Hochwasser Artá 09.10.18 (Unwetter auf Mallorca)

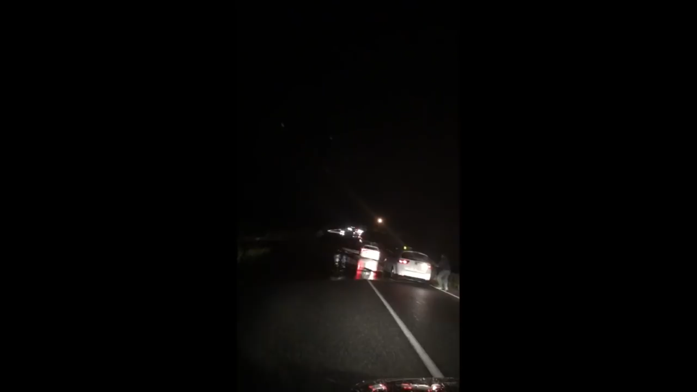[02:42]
Hier geht jetzt richtig die Welt unter. Da hinten laufen die Autos ab. Scheiße!